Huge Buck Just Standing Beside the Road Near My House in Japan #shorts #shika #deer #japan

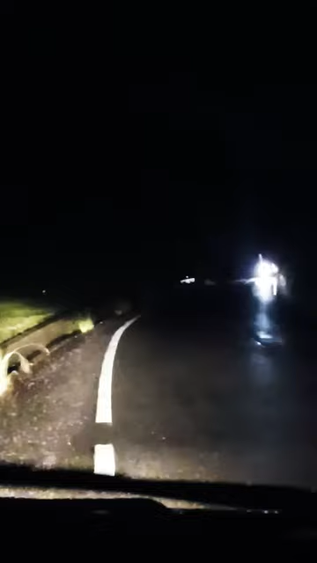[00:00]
waiting for this car to go by so i can continue driving down the road very slowly there was a massive deer over here with a huge rack and i really wanna try to get a video of it it was right down here on the side of the road here he is right there can you see him
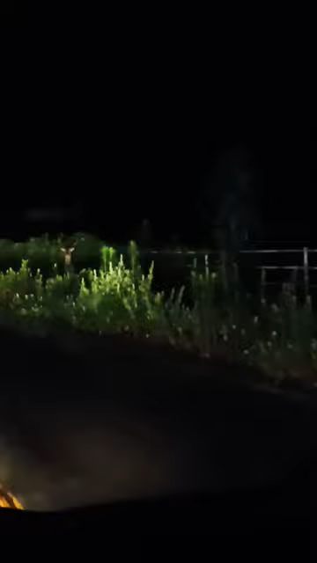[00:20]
there he is right there holy
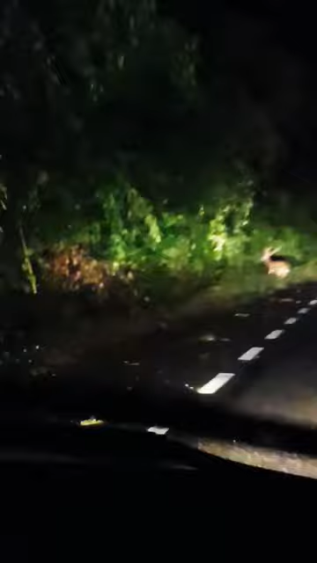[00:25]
cow wow that was awesome so big